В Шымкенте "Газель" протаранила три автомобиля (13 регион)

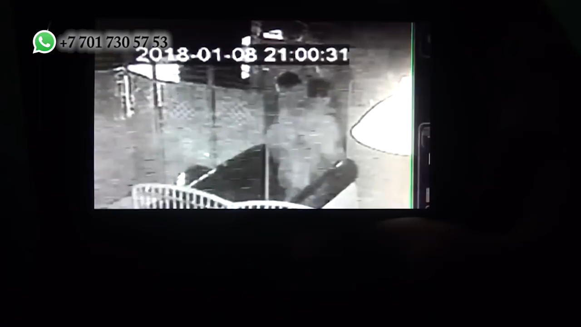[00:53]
Молодой человек обратился к администратору игрового зала. Зашли в интернет-клуб в 9 часов.
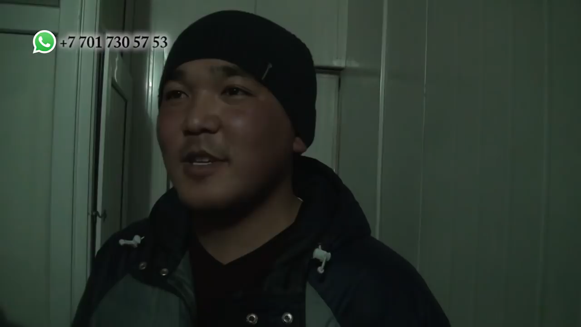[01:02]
Парень подошел сзади меня и украл сотовый телефон. Хорошо камера зафиксировала этот момент. А я и не заметил, как он это сделал.
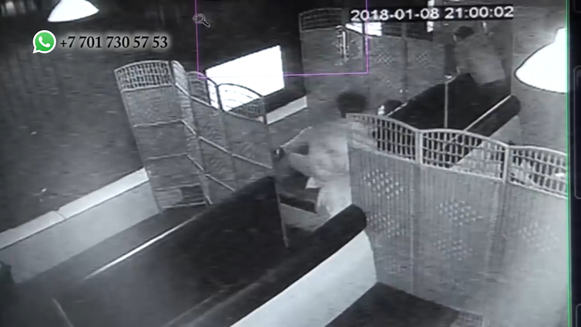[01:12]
Без промедления парни обратились в полицейский пост на полиции. В считанные минуты сотрудники правоохранительных органов прочесали округу и вместе с пострадавшим задержали предполагаемого вора.